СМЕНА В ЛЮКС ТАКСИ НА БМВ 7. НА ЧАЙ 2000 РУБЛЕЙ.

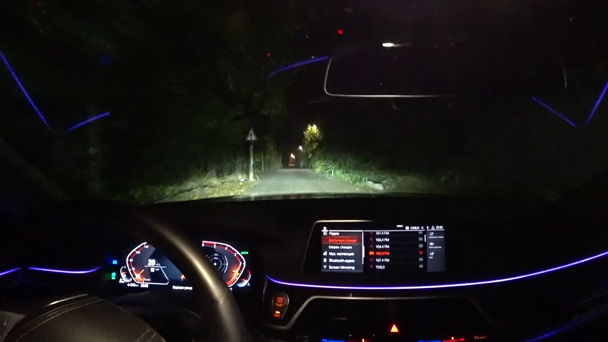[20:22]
Ну, вот, здесь видно, что дорогу делают, что скоро уже будет асфальт. Ну, короче, поехали в город. Заказик прилетел.